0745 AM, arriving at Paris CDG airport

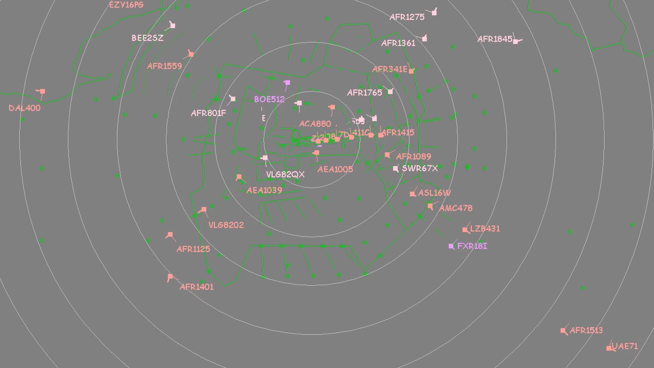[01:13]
The Paris en route centre transfers all arrivals accordingly with a separation of eight nautical miles between each aircraft. This close en route and approach collaboration contributes to the efficiency of this concept of operations. It is 7.45am local time.
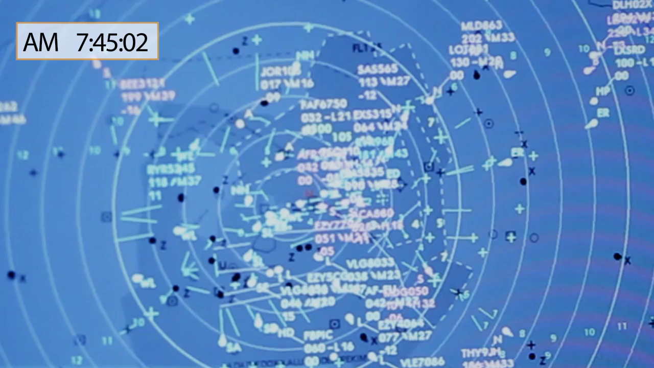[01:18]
The most significant arrival peak, also called P2, is about to start.
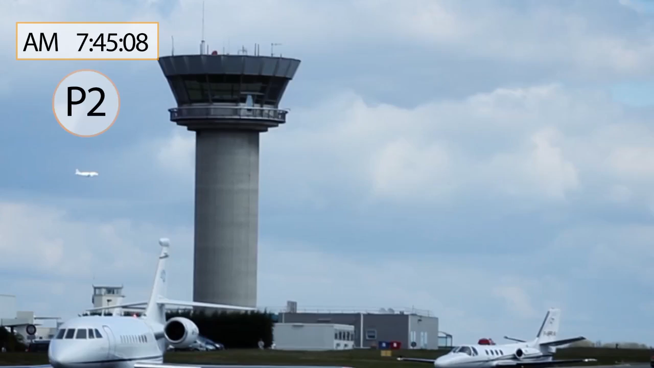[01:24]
Identify a flight and follow its path. Behind which plane will it be positioned?
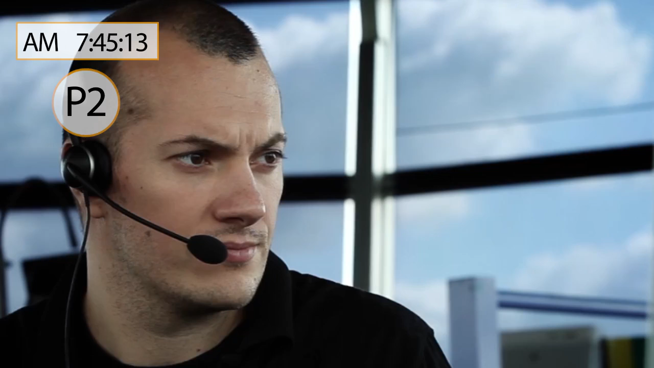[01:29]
What are the successive altitudes it will be given?
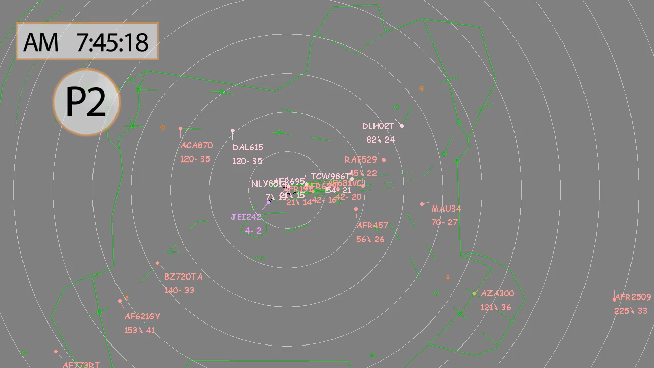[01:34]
Which runway will it be assigned? Outside any peak hour, the runway assignment strategy considers the shortest taxi route towards the final parking stand to assign its landing runway to an arrival. Even if your flight comes from the north with a stand at terminal 2E, you will be vectored towards the southern runway. The P2 is starting. One can easily notice that the traffic is getting more important, particularly from base leg entry fixes.
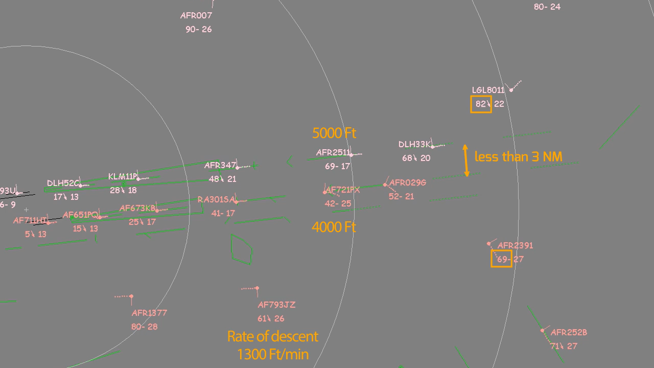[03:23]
ATC has to request a minimum rate of descent of 1,300 feet per minute for flights vectored towards the southern landing runway. As soon as an altitude instruction is given, crews have to comply. Remember that facing east this rate of descent constraint must be applied when vectored for runway 09. Once established on the localizer, planes are considered as being separated.
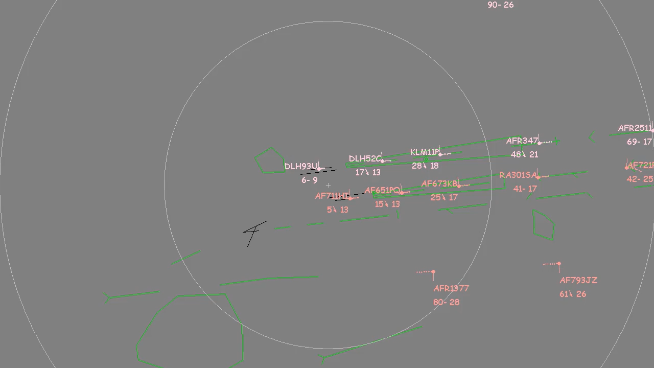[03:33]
Occasionally, and when available, air traffic controllers will vector a specific flight towards the closest landing runway to its parking stand position,
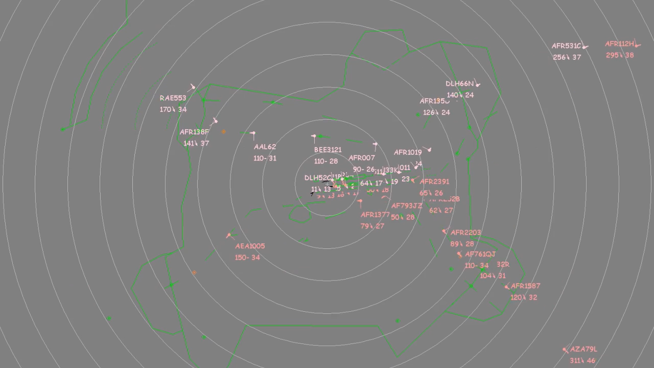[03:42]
thus achieving real-time operations optimization. This is the case with Air France 112 Hotel and Regional 489, whose colors change from pink to red, although coming from the north.
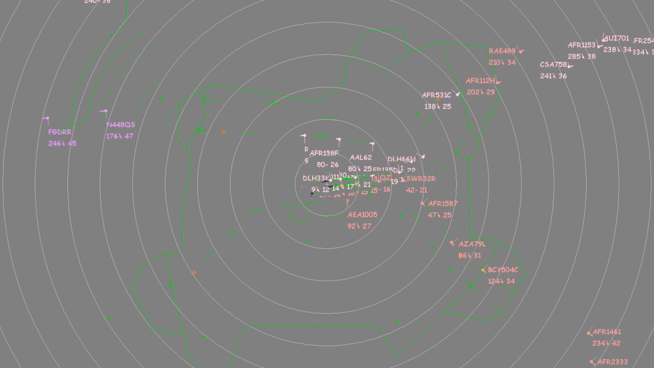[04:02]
They shall both be vectored towards the southern runway and positioned behind CityJet 504 Charlie coming from the southeast. To allow safe and efficient arrival sequences, specific speed patterns are applied. 250 knots on base leg, 280 knots on downwind. To maintain the needed separations between pairs of planes and to avoid any catching up, successive speed reductions may be instructed.
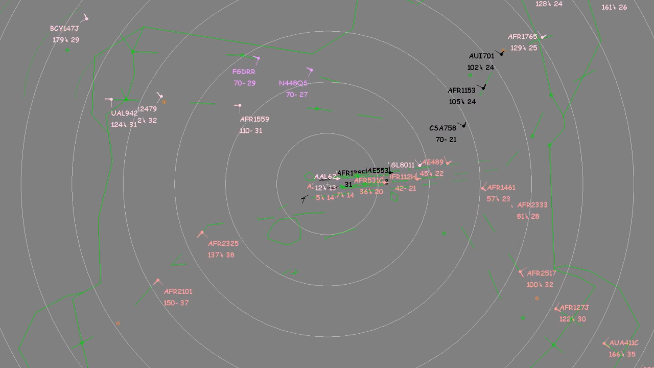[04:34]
During peak hours, instead of relying on high-speed arrivals and systematic use of holding patterns, the Paris Charles de Gaulle operational concept relies on this particular speed management to allow significant fuel savings to be achieved.
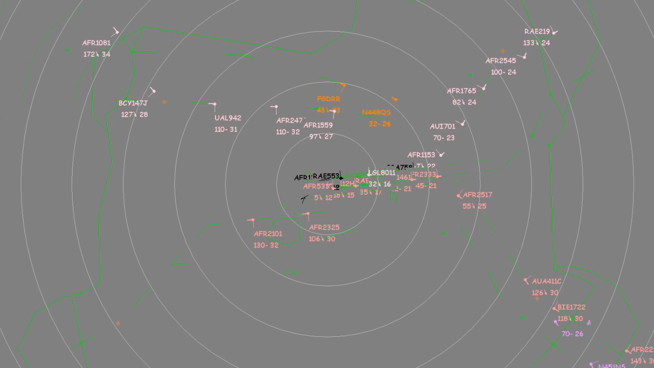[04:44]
Once established on the axis, planes would frequently be separated with the minimum regulatory distance.